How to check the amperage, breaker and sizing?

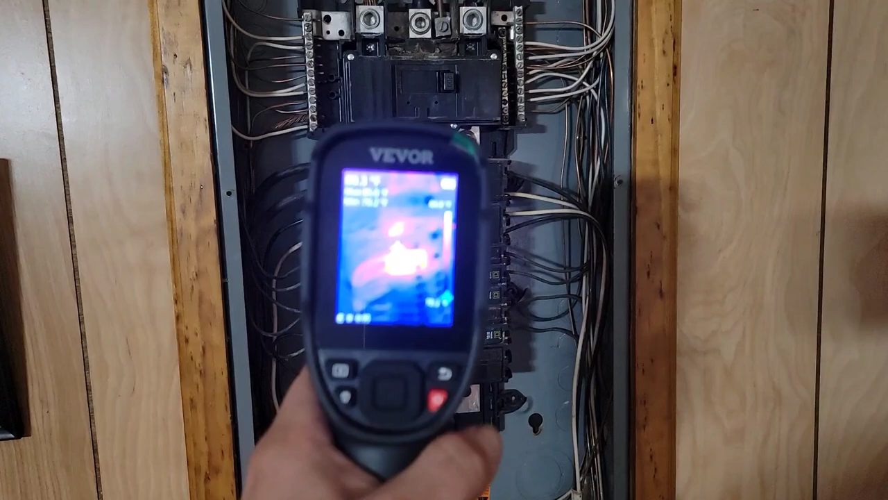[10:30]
This is a thermal imaging camera. And I'm looking at a hot spot inside this box. And the hot spot is that breaker that we just replaced. See?
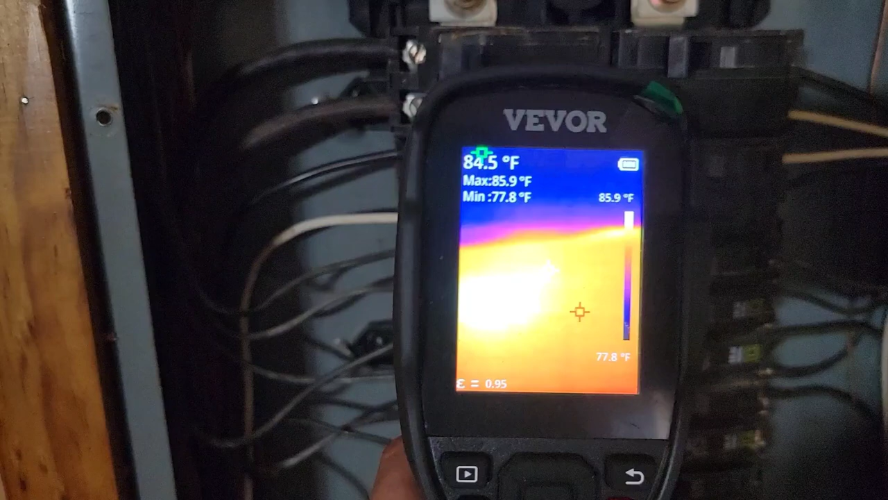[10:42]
On screen: spot 84.5°F, max 85.9°F, min 77.8°F, scale top 85.9°F, scale bottom 77.8°F
See that? This is a really cool tool that you can use
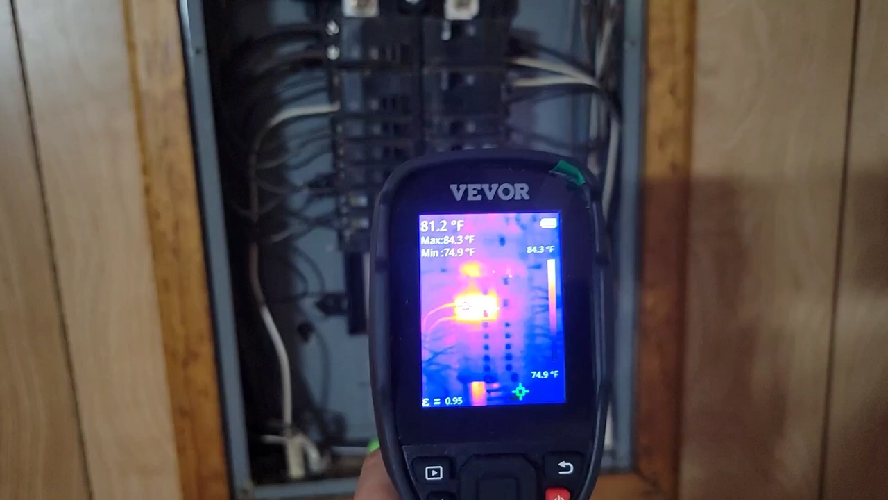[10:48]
On screen: max 84.3°F, min 74.9°F, scale top 84.3°F, scale bottom 74.9°F
to check out electrical boxes and to find out if you have issues inside the box.
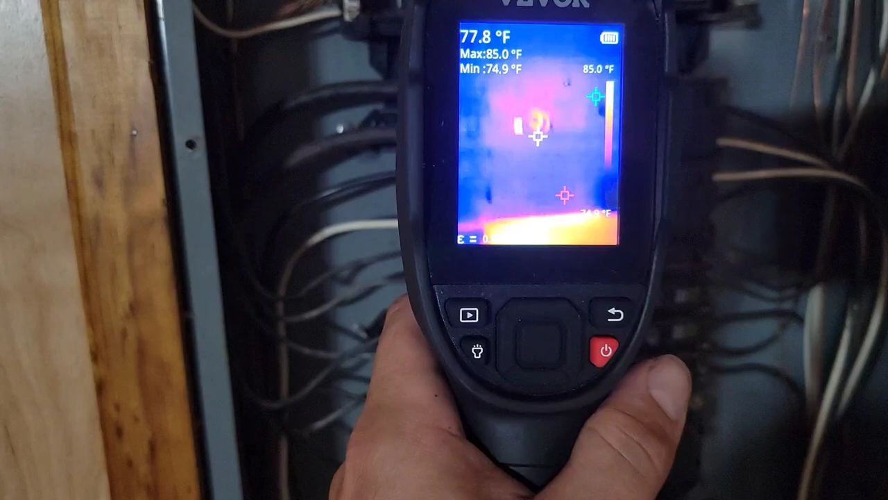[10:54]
On screen: spot 77.8°F, max 85.0°F, min 74.9°F, scale top 85.0°F
And it looks like we've got a couple different issues. We've got that lug right there that's an issue which may be loose.
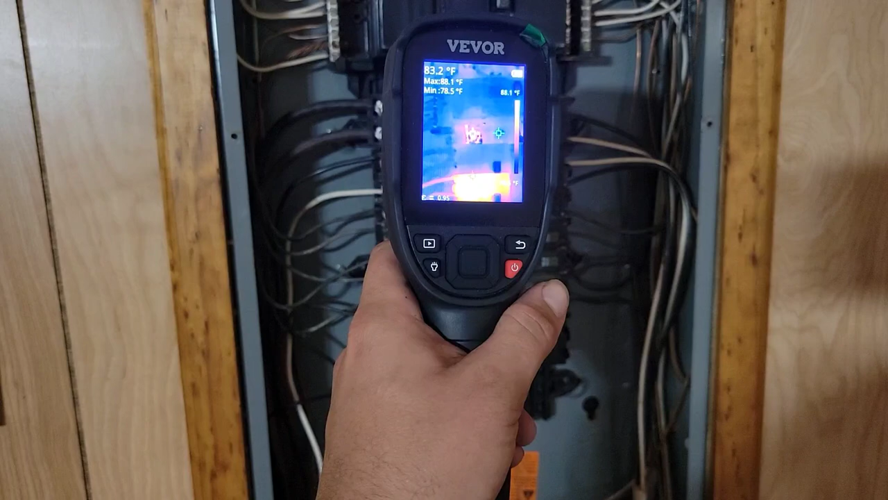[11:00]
On screen: spot 83.2°F, max 88.1°F, min 78.5°F, scale top 88.1°F
And then we've got this breaker. So we've still got some problems.
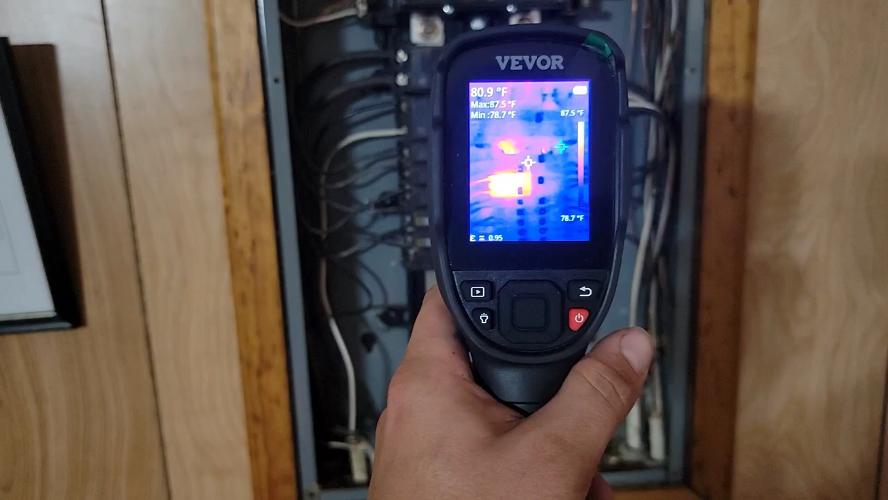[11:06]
On screen: spot 80.9°F, max 87.5°F, min 78.7°F, scale top 87.5°F, scale bottom 78.7°F
This is a SC240N. Just in case you want to check this out, it's around $300.
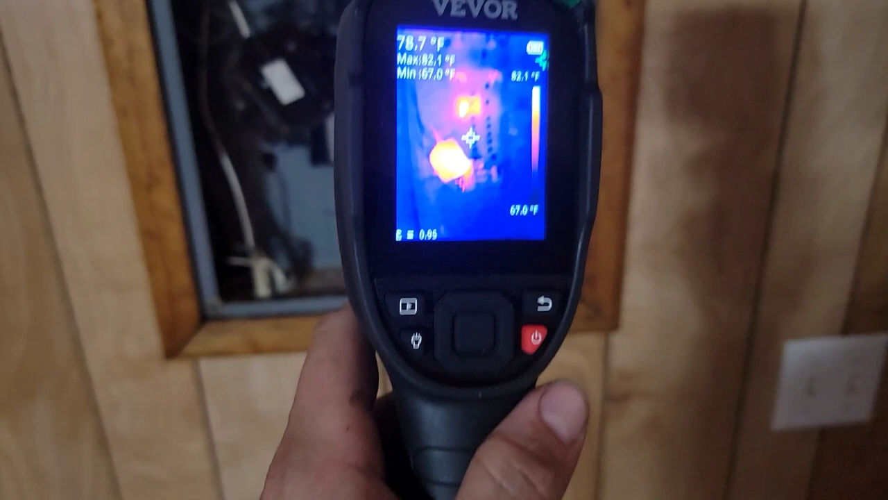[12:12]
On screen: spot 78.7°F, max 82.1°F, min 67.0°F, scale top 82.1°F, scale bottom 67.0°F
Went ahead and took that breaker out. Going to check that spot where the breaker was.
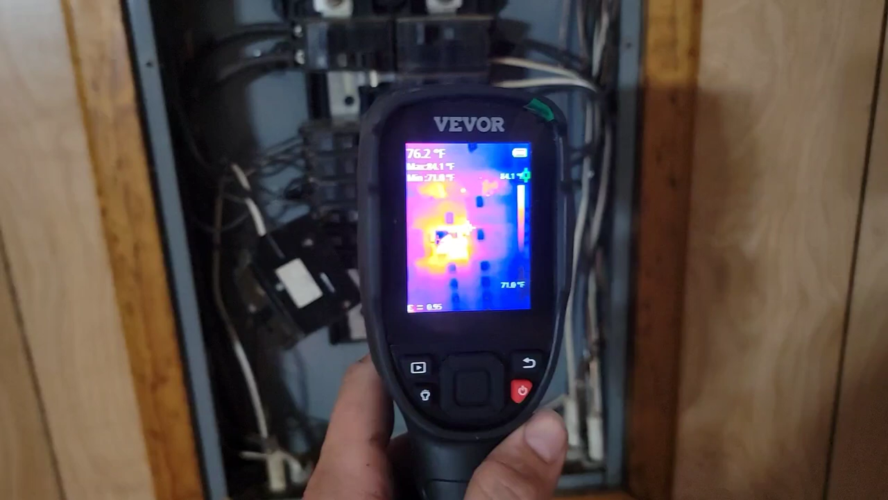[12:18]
On screen: spot 76.2°F
And we may have a problem with this panel. It's awfully rusted, and it could need replacement.